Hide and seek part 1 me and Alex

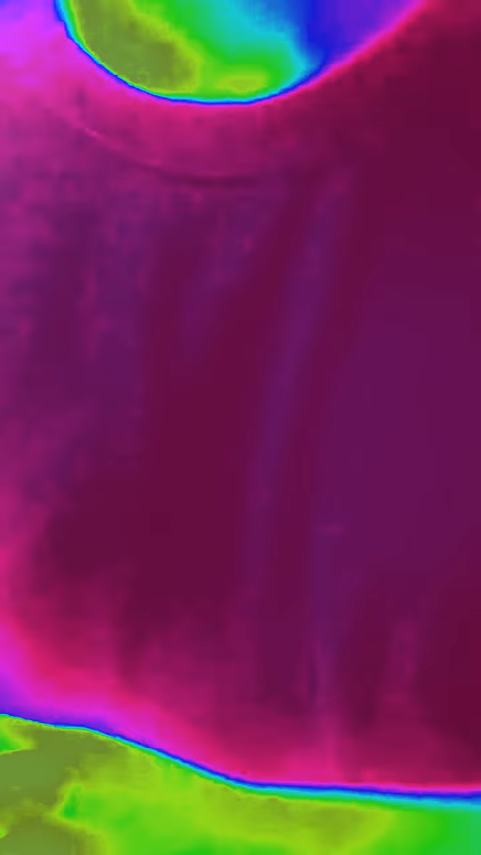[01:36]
Okay. Oh, it's hiding in there. I passed right by.
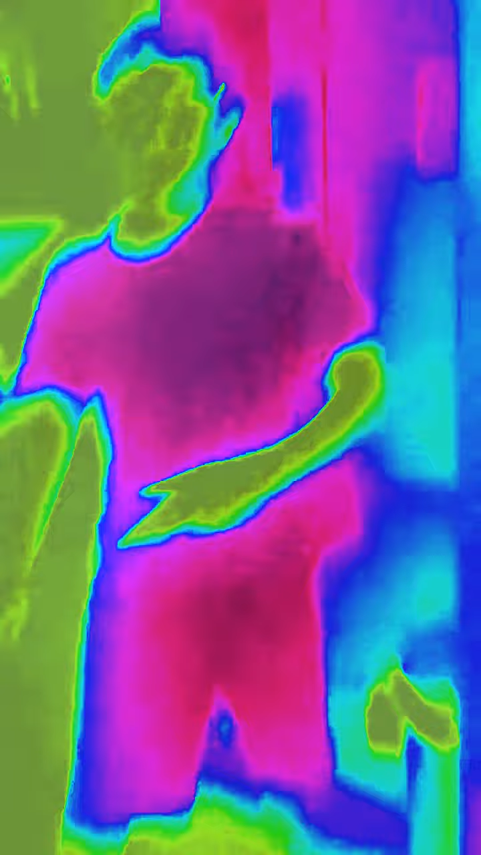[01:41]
I was gonna try and follow you around behind your back. Yes, if I turned around, I heard a weird noise.
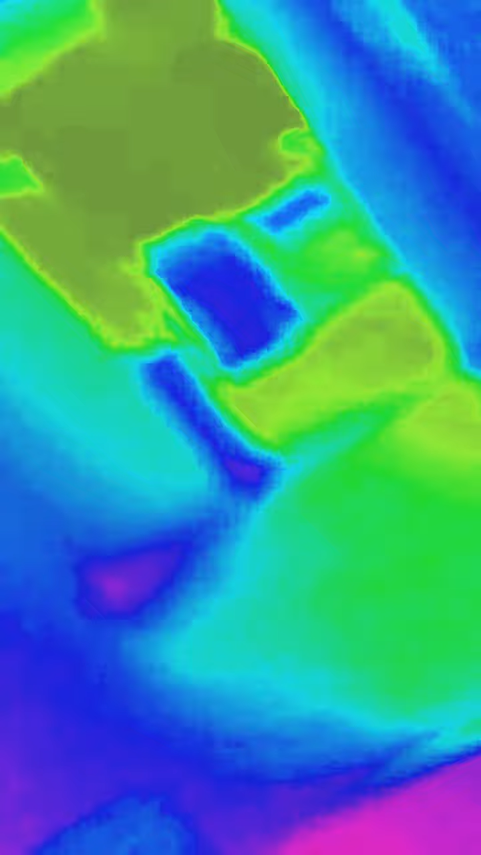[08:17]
This is not felt. Abusive felt. On it. Can't be upstairs. No way he's gonna go upstairs. Alex. Yeah. Use your eyeballs.
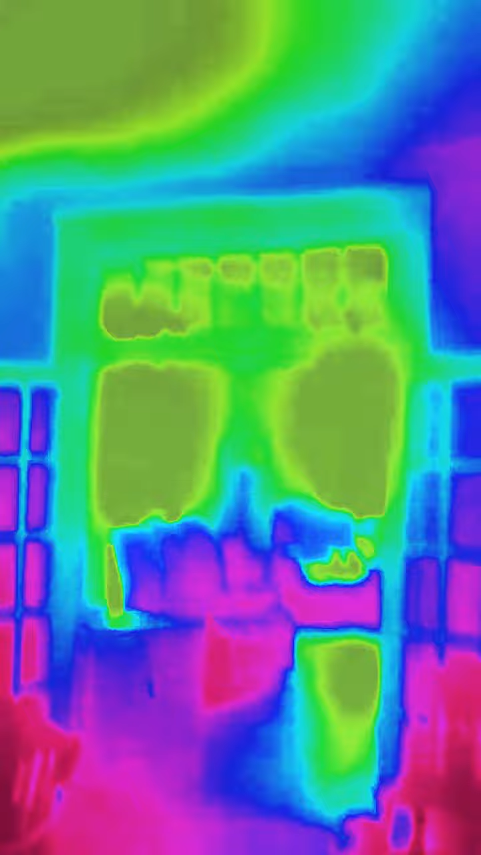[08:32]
He's under the table. Oh. What?